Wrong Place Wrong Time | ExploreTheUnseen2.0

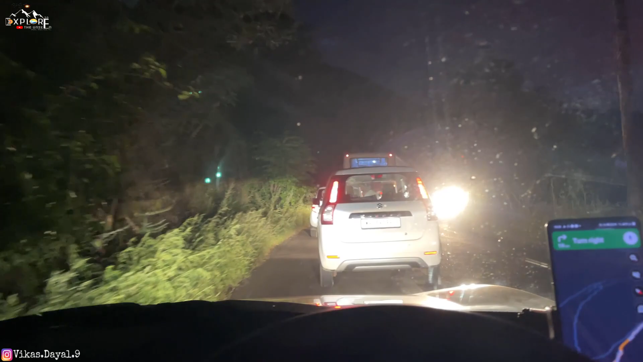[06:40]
सबको अटका कर रखा है। हाँ सीरियसली, और भाई इसमें ओवरटेक भी नहीं कर सकते, जिसके जो उसकी स्पीड है वही अपनी भी स्पीड है।
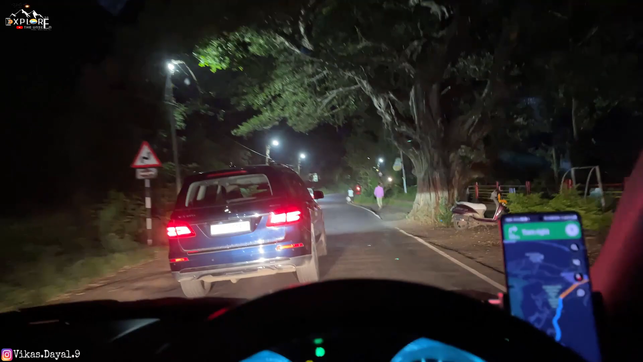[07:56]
अपना अपना कटवाएं पर्ची। पर्ची किस चीज का मार्केट है? पंचगणी का मार्केट है ना।
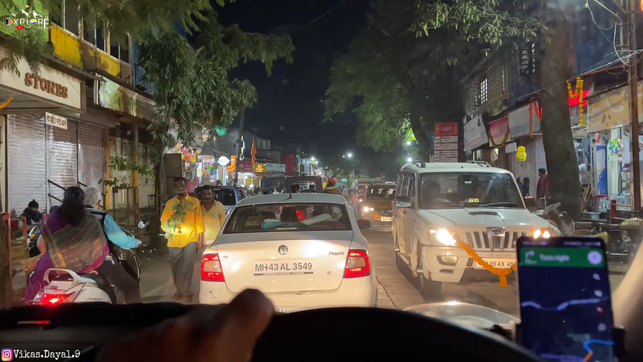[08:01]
हाँ अच्छा मार्केट है, बड़ा मार्केट है, बहुत बड़ा है भाई।
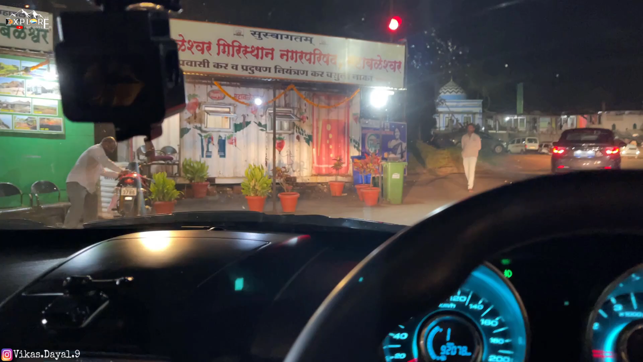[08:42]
यहाँ पे एक और काइंड ऑफ टोल था, क्या नगर पालिका का, हाँ 200 रुपये लिया उन्होंने, और ये भी 7 दिन के लिए वैलिड है।